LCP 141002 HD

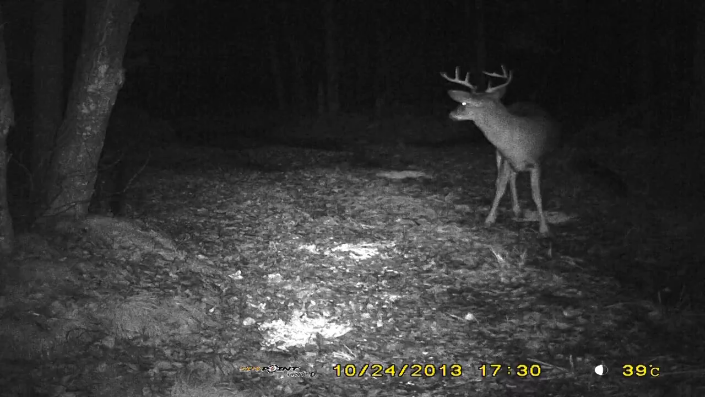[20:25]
les caméras de surveillance On voit très bien Qu'il y a effectivement Deux beaux mâles Qui viennent se présenter On parle de mâles au-delà de 4 ans Fait que tout de suite là C'est intéressant Fait